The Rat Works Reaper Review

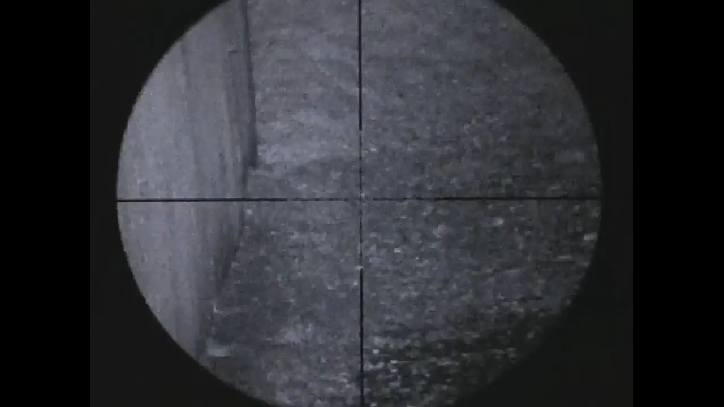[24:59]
Fuck me, that nailed it. So quiet, isn't it? It's a tick.